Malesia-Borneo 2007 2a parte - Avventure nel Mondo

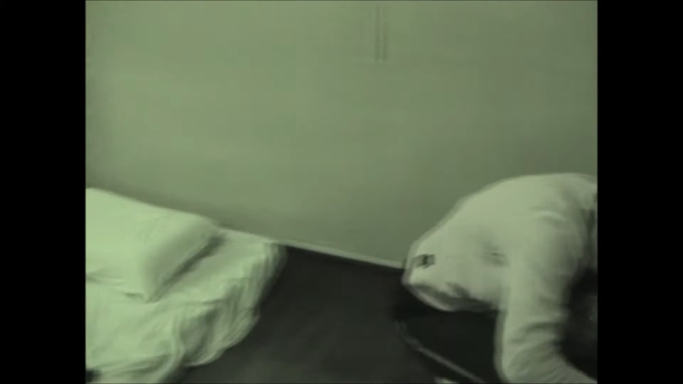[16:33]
le ultime che non vogliono svegliarsi ma saranno strattate fra poco le loro materassate per affrontare la vetta,